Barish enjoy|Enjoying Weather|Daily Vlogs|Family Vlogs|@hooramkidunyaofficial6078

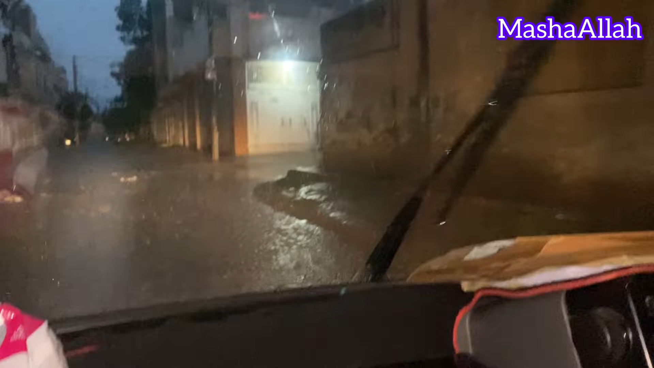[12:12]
अब हम यहाँ पे लेने आए हैं दूध और
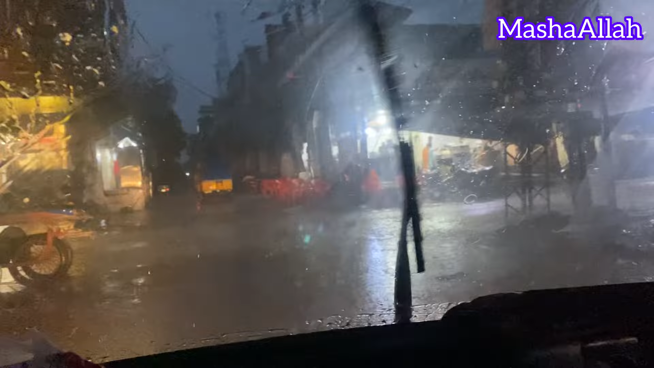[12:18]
मौसम काफ़ी ज़्यादा ख़राब है, बारिश का रोला डाल दिया सही। और ये यहाँ पे भी मैं इब्राहिम को खिला रही हूँ गाइस।